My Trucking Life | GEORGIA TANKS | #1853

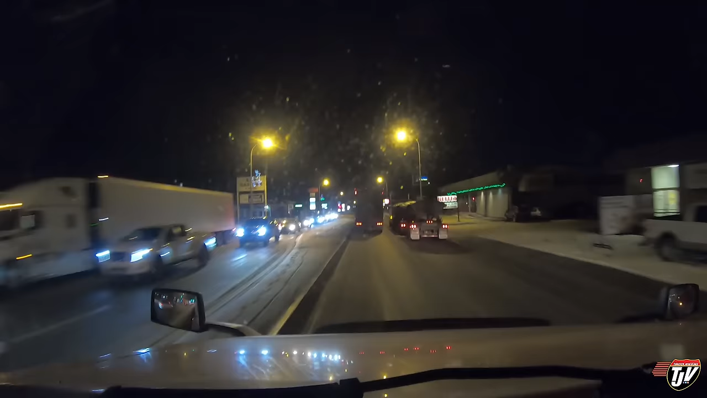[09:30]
Well, I haven't stayed here in a very long time. This is Radisson, Saskatchewan. It's, what, maybe a half hour before Saskatoon on the way back home?
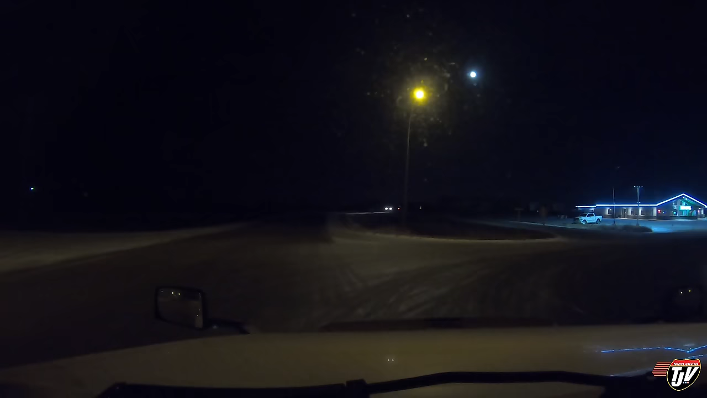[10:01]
Going east. This used to be a little old, dingy truck stop, and then they renovated it, and now it's really nice. I don't think it's open 24 hours, though. A restaurant here, nicely lit parking lot. They even got Christmas lights on here, so I like it. Red Bull Family Restaurant. I wonder if they sell Red Bull there? Oh, I'm funny. I am funny.